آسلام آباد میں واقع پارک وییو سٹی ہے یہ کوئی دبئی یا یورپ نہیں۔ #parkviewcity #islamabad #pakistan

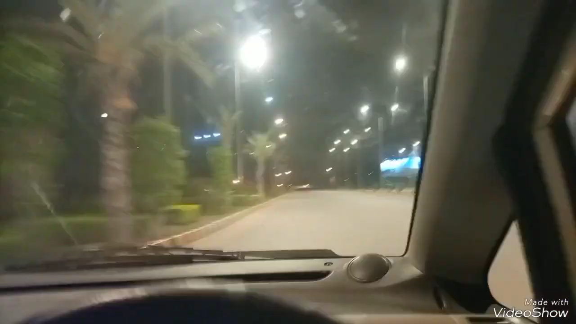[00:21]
ویڈیوز دیکھی ہوں گی جو ان کو بہت زیادہ پسند آئی تو ہمارا پلان بنے گے پارک ویو سیٹیز کی طرف چلتے ہیں تو یہ اب ہم جا رہے ہیں جو پارک ویو سیٹی ہے یہ اسلام
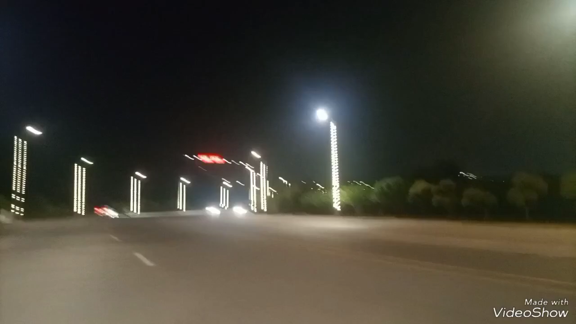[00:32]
آباد میں چک شہزاد ایک جگہ کا نام ہے اس کے بہت قریب پارک انکلیو ہے پارک انکلیو سے آپ نے مطلب چک شہزاد کی روڈ پر جا کر
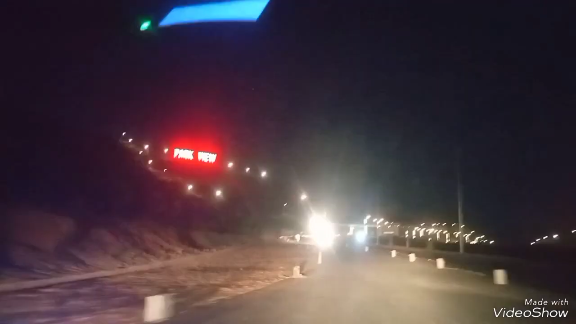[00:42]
پارک انکلیو کا ایک بورڈ لگا ہوا ہے وہاں پر آپ نے لیفٹ ٹرن کر جانا ہے تو یہ پارک ویو سیٹی کی طرف روڈ جاتی ہے تو یہ ہم پارک ویو سیٹی
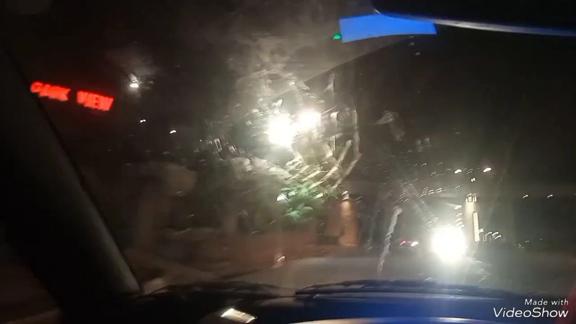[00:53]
کے روڈ پر ہیں بھی آپ نے جیسے ہی پارک انکلیو پر لیفٹ ٹرن لیں